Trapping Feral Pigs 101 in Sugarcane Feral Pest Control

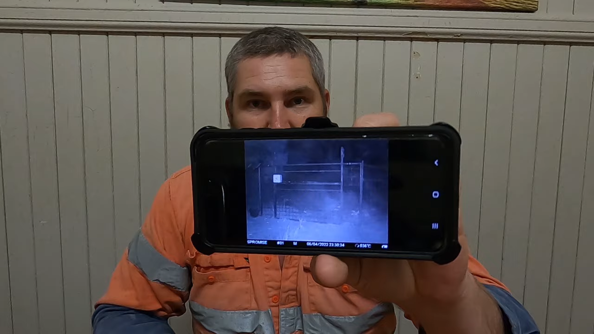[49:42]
Look at that, all them pigs hitting that closed gate. I've dropped on them, if you can see that.
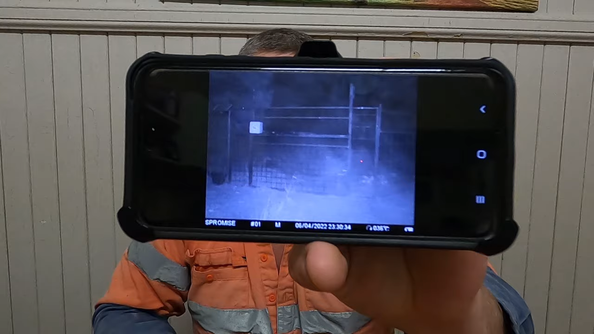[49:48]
They've hit and we've got them so far. So good. Oh, no. This is just wool getting a G-banger.